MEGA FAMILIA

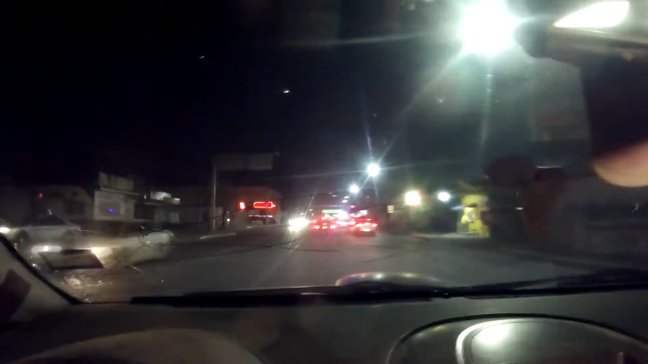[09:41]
Garrunos. Ahí está el puente. Apenas lo acabamos de cruzar.